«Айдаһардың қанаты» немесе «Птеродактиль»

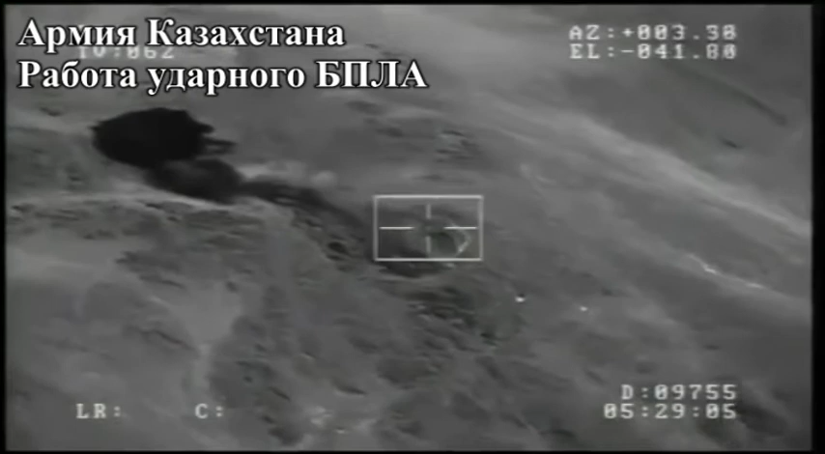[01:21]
управляемой ракетой ВА-7 с лазерным наведением. Пункт управления противника уничтожен. Результаты поражения передаётся на пункт управления разведывательно-ударного
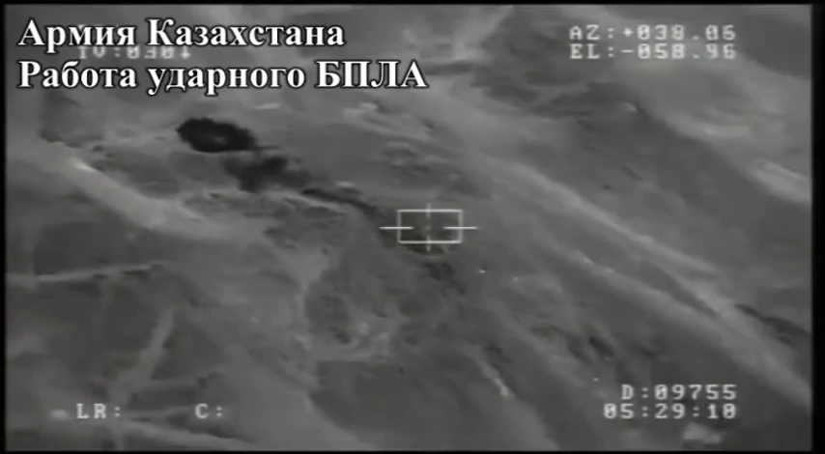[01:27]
комплекса в масштабе реального времени. Беспилотными летательными аппаратами обнаружено выдвижение резервов противника на автомобилях,